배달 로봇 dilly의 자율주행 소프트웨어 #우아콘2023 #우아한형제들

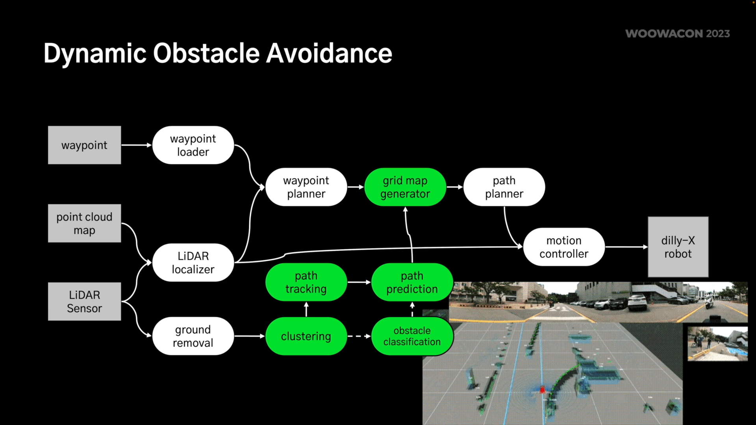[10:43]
그래서 이 녹색 부분은 저희가 파트너사하고 같이 개발했지만 이때 내부적인 사정이 있어서 회피 경로를 만드는 것까지는 개발을 못했어요.
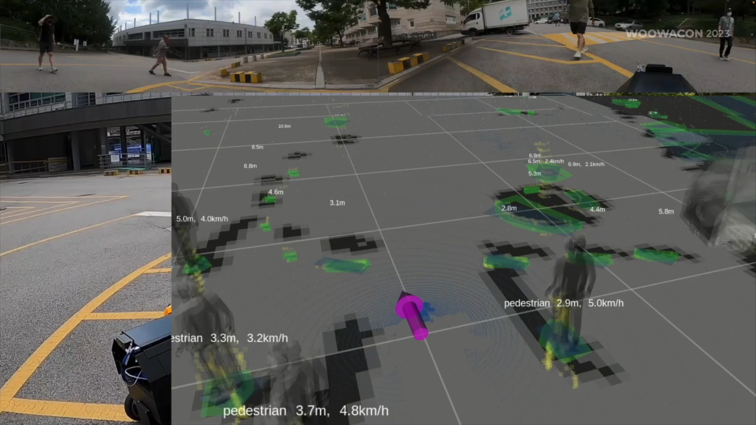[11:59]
그리고 내부적인 사정으로 회피까지는 못했지만 오브젝트 클러스터링, 트래킹,
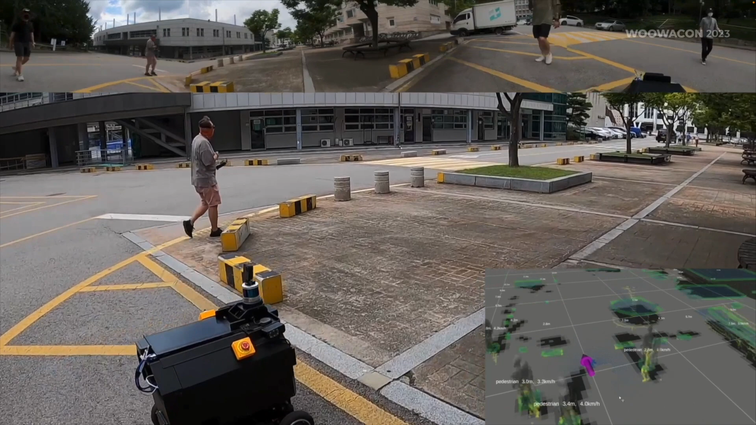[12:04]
프레딕션 그리고 클래시피케이션까지 저희 파트너사의 도움을 받아가지고 같이 개발을 했었고요.
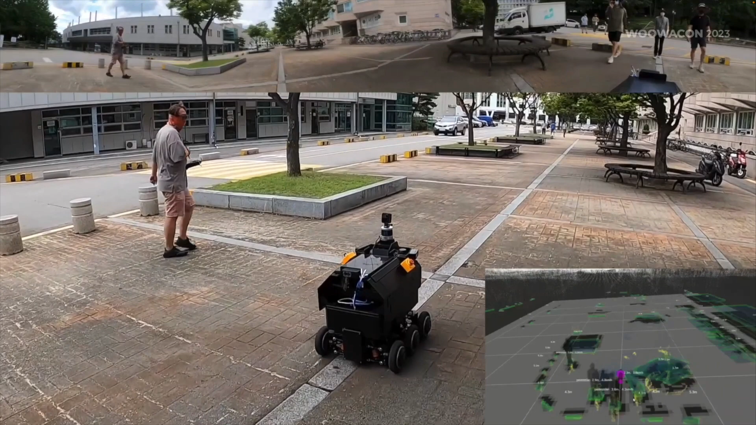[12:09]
여기 보시면은 사람이나 자동차들 지나가는 거 프레딕션까지 이렇게 검은색 그림자로 보이거든요.
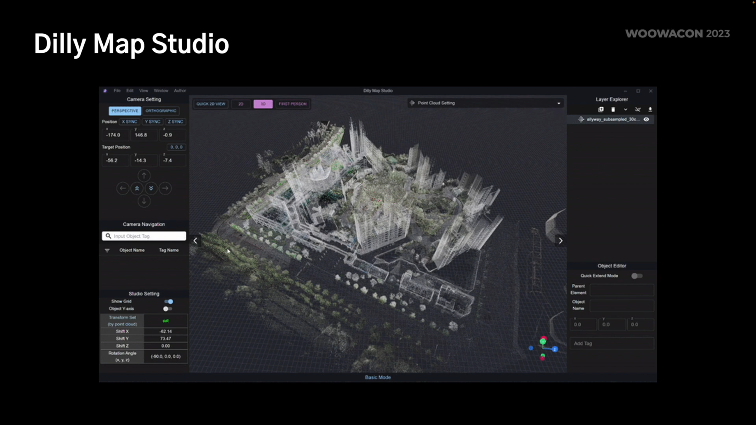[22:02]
툴이라든지 오픈소스 GIS 툴들을 사용을 해봤는데 이게 기능들이 저희가 필요 없는 기능들도 굉장히 많고 복잡하기도 하고 또
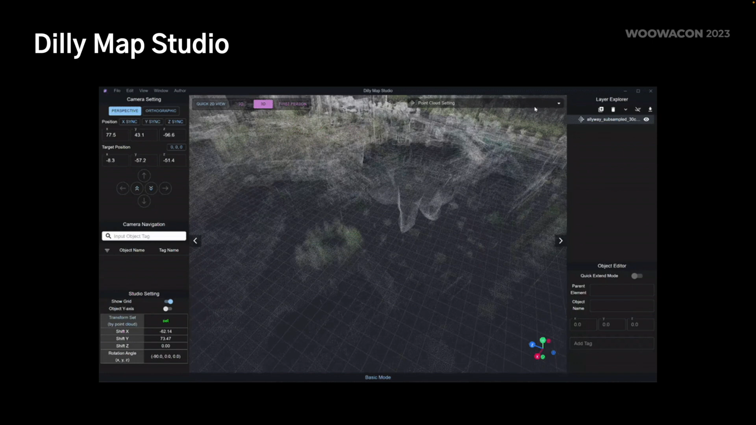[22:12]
OS 윈도우에서 동작하는 거 리눅스에 동작하는 거 여러 가지들이 있어서 웹 기반으로 저희한테 딱 필요한 툴들 필요한 기능들만 모아가지고 딜리맵 스튜디오를 만들었습니다.
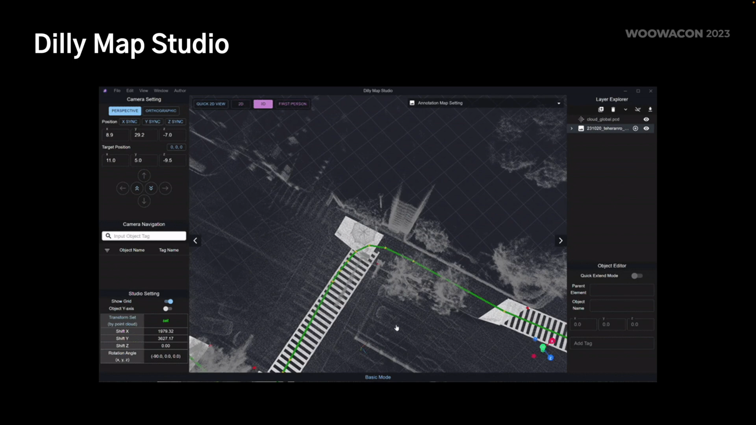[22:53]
영역을 벗어나지 않게끔 어노테이션을 할 수 있는 기능들이 추가가 돼 있습니다. 그리고 딜리엑스 2는 실내외를
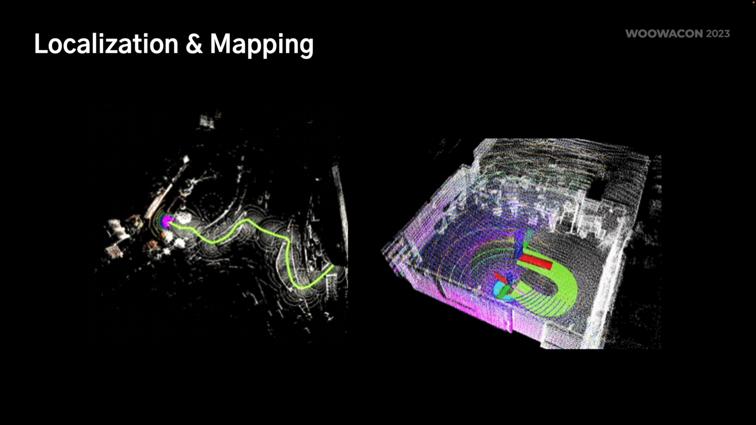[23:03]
왔다 갔다 할 수 있기 때문에 실내랑 실외 모두 위치